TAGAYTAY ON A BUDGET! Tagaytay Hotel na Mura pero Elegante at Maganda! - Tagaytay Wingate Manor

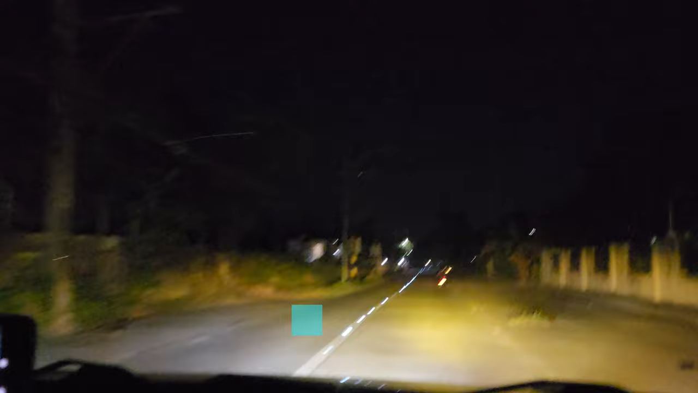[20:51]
tayo ng ano, Tagaytay na Subo, tapos kumaliwa tayo dito sa Magallanes Drive. So from the highway, yung Tagaytay na Subo Road, mula sa kanto noon at itong Magallanes Drive, is may layong 1.9 kilometers papunta sa Tagaytay Wingate Manor.